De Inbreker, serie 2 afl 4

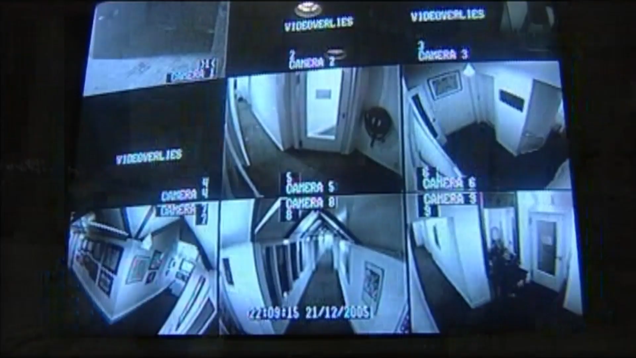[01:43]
waarop men kan zien wat er op de diverse overlopen gebeurt.
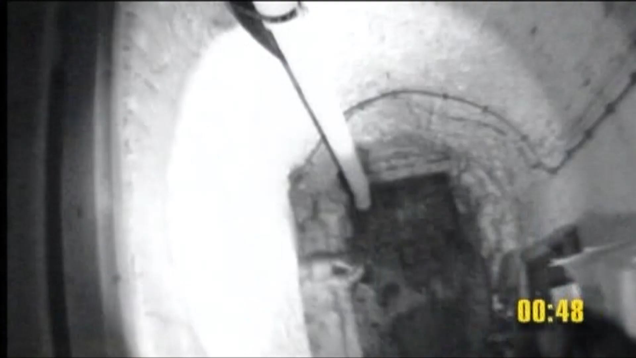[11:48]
Nee. Hij is nu in de wijnkelder.
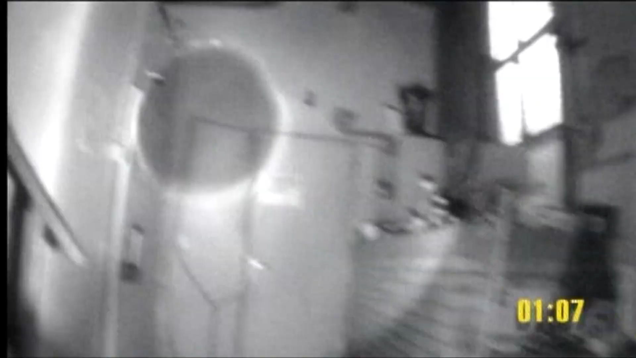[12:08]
Via de oude ingang. Ja, dan gaat hij zo naar de keuken. Ja, dan is hij binnen.
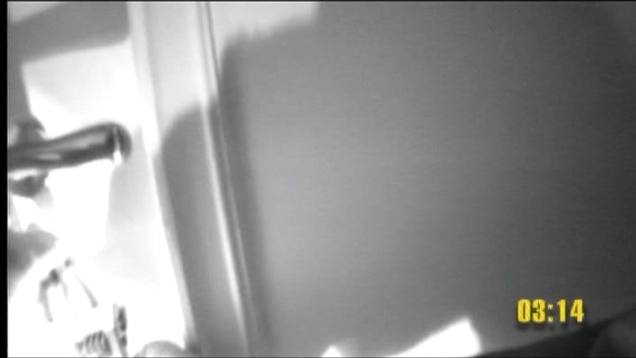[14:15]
Ze kunnen natuurlijk ook niet overal tegelijk zijn, hè? Ja, dat is op de tussenverdieping. Ja, die breekt eruit.